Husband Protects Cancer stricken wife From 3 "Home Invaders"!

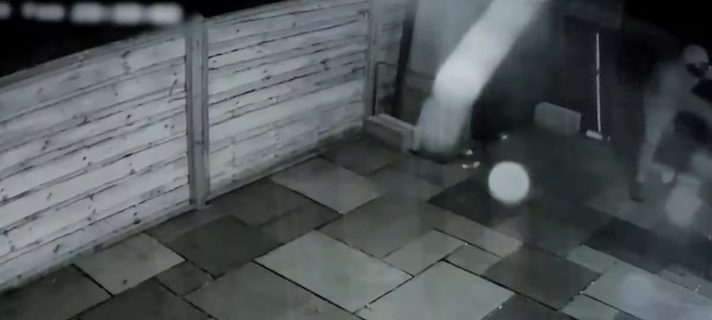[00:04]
And this man is taking advantage of an unlocked door at this home.
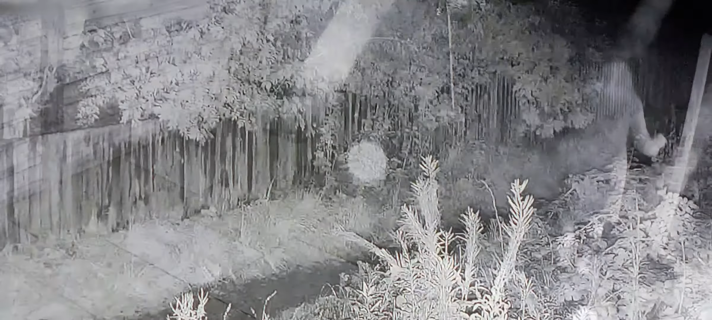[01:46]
On nearby surveillance, we can see one of the intruders leaving the scene.
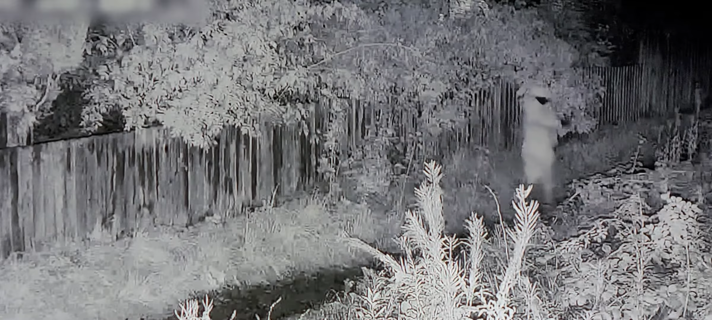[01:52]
He's on a cell phone, perhaps reaching out to his getaway driver.